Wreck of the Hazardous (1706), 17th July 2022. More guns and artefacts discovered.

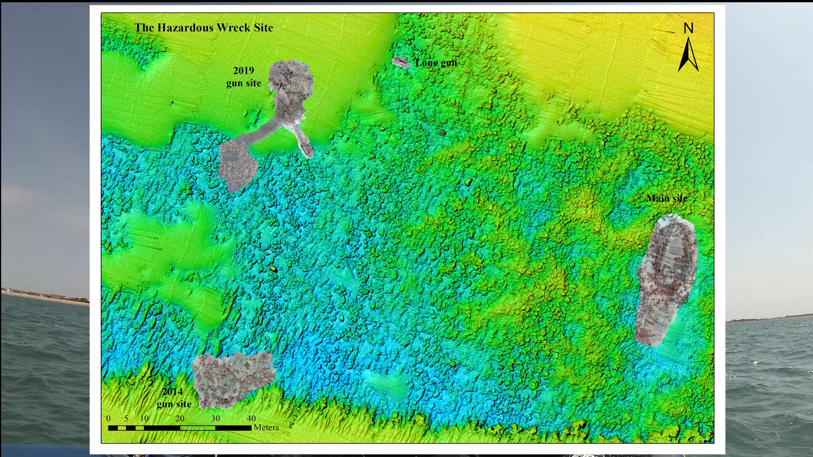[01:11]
And what we're going to do today is go from 2014 to the halfway mark. So we're going to lay a line, do a little bit of metal detecting, and obviously visual searches too.